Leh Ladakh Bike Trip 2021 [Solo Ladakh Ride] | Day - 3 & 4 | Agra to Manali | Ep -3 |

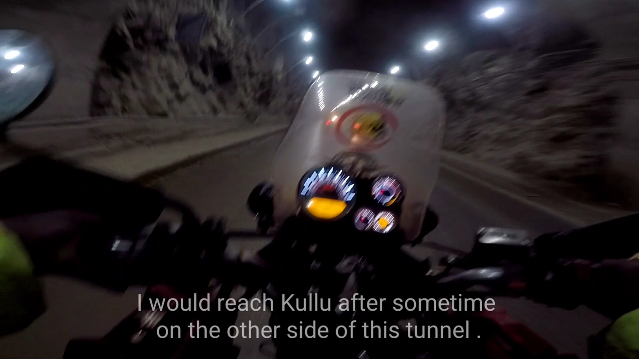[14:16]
এই টানেলটার উপরে গেলে আবার কিছুটা গেলে তবে খুলু পাবো।
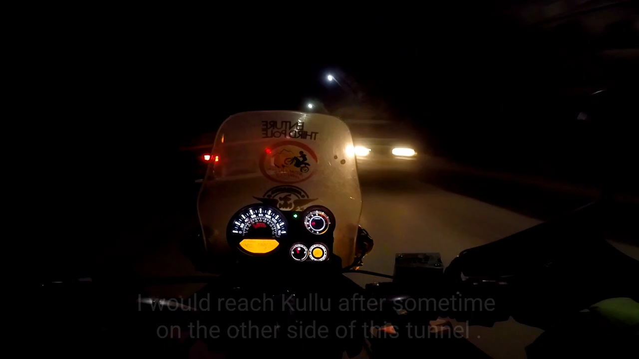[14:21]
এই টানেল থেকে বেরিয়ে গেলাম, প্রায় 2 কিলোমিটার আধা কিলোমিটারের টানেল এটা।